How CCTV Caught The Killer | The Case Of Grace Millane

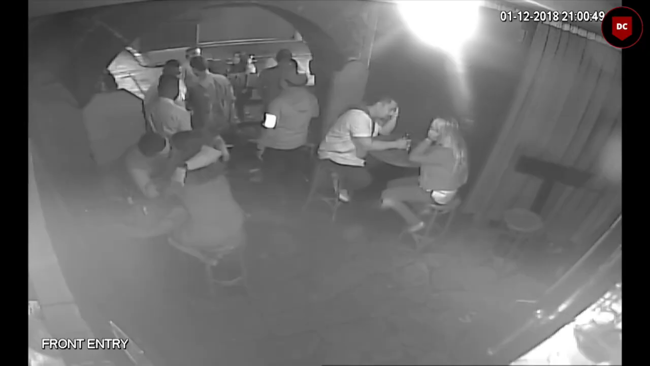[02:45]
then at 8 27 pm they crossed albert street and headed to bluestone room before
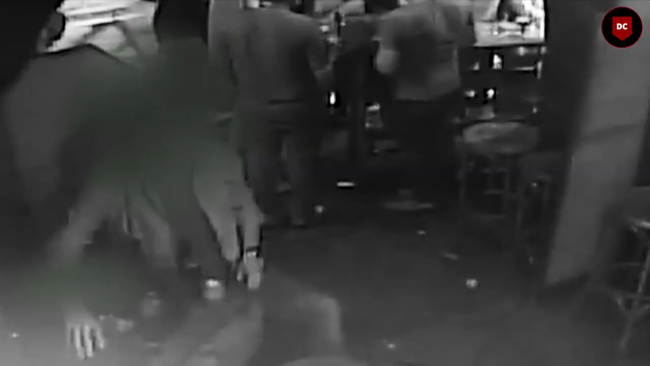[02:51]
leaving that place grace went to the toilet and left her bag behind with jesse wasting no time jesse then strangely searched her bag then placed it back where she had left it the